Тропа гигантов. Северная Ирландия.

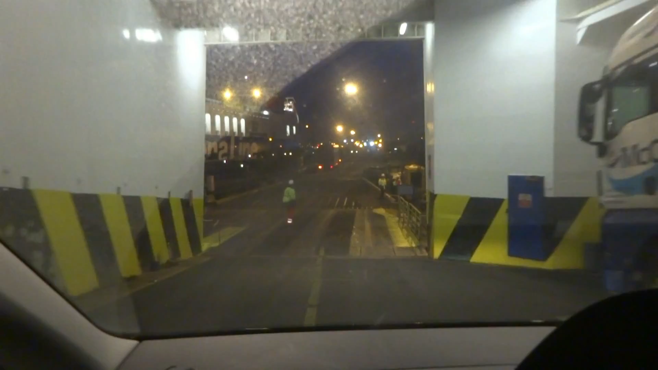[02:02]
Налево рановато Подожди, будет. Сейчас они нас будут говорить, куда ехать.